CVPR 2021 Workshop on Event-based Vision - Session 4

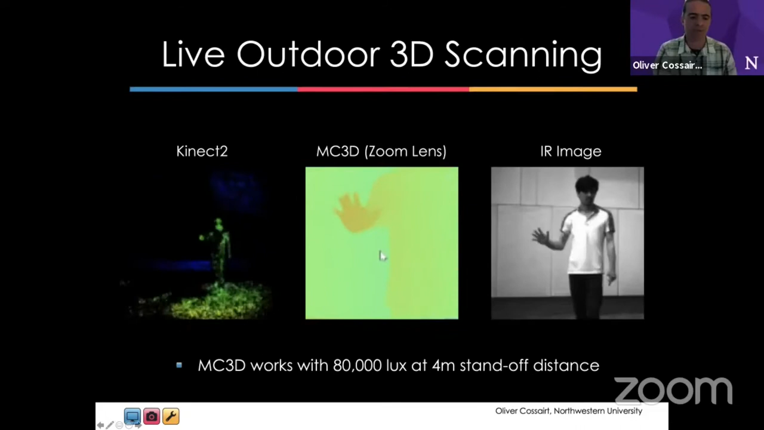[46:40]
And we see we get pretty good 3D results, actually a little bit better than the Connect, a better light rejection, ambient light rejection than the Connect 2 sensor.
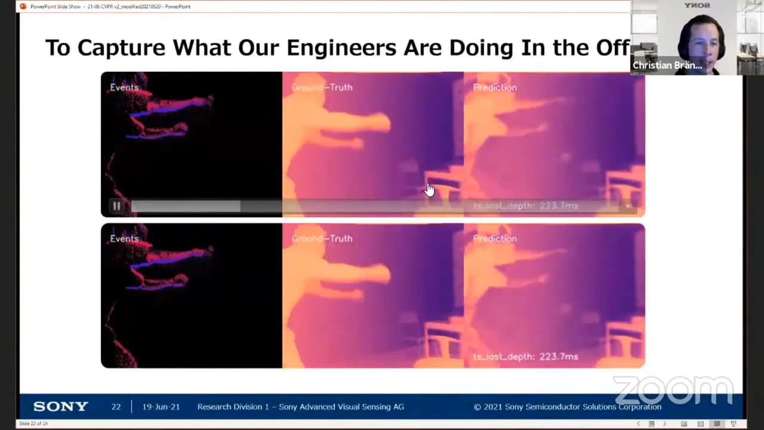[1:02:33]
And so if you can kind of combine the nice advantages of one sensing with LHC, such as a depth sensor with a nice low latency into low power consumption of DBS. Yes, that's that's very useful.